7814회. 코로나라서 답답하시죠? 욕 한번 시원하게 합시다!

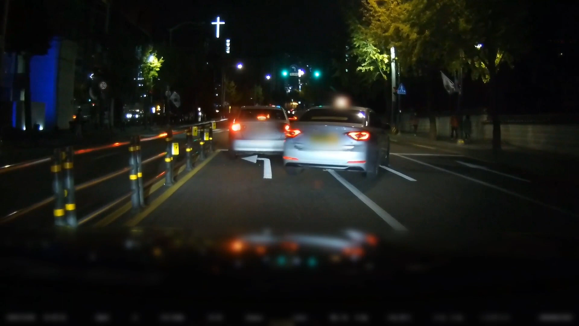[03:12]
택시, 택시 직진에 갔나? 갔나? 갔나 봐요. 갔나 봤는데 갔나?
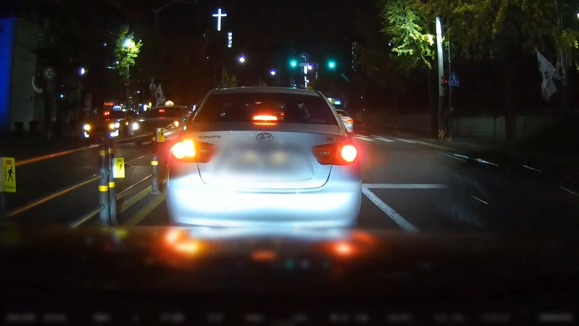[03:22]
갔나 봤는데 갔나? 갔겠지, 직진했겠지. 뭐야? 유턴한 차가 있어? 여기서? 여기서 유턴해? 아이고, 참나. 여기 유턴할 수 있는 데가 아닌데. 아휴, 참, 참나. 그런데 나중에 보니까 저 유턴한 차. 아까 유턴한 차 저런 차가 다 있어 그랬는데 알고 보니까 이 차였어요. 이 차가 좌회전, 좌회전. 발간불에 좌회전해야 되는데 옆으로 쑥 빠지더니 여기서, 여기서 이렇게, 지금 여기. 여기 있어요, 이 앞에.